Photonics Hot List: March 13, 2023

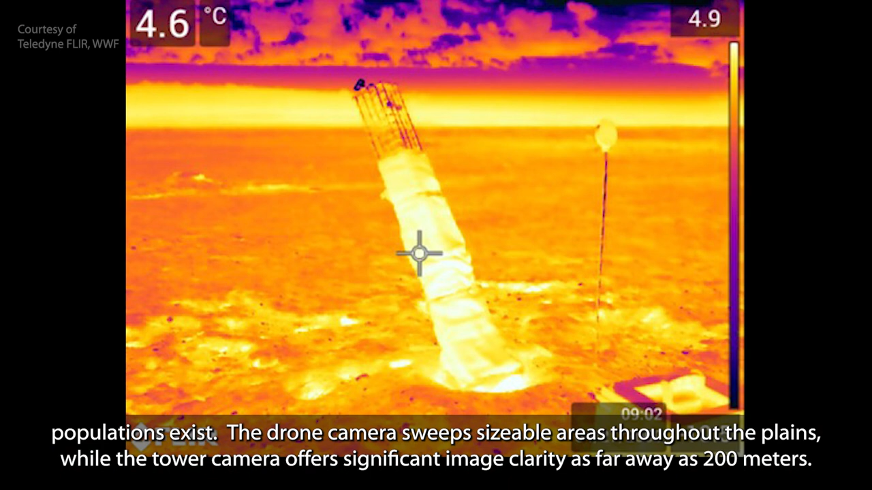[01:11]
On screen: spot 4.6°C
The drone camera sweeps sizable areas throughout the plains, while the tower camera offers significant image clarity as far away as 200 meters. Once the ferrets are found,
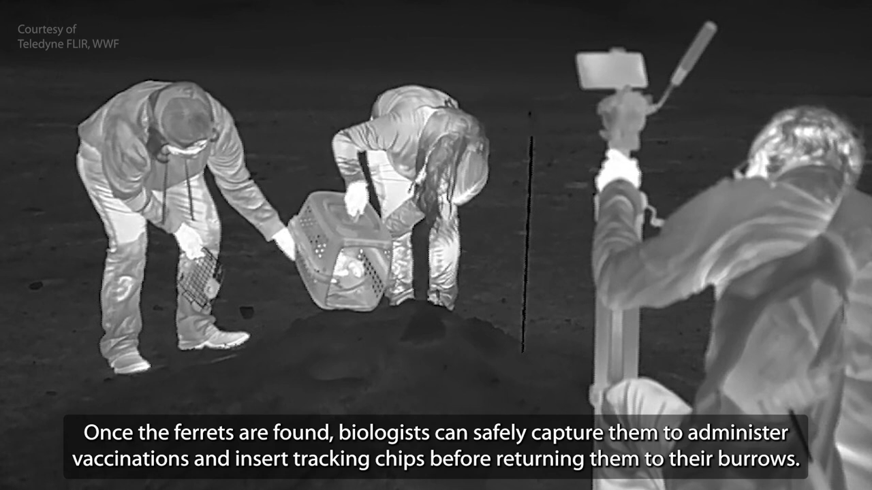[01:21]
biologists can safely capture them to administer vaccinations and insert tracking chips before returning them to their burrows. The black-footed ferret population in the wild currently stands at about 300.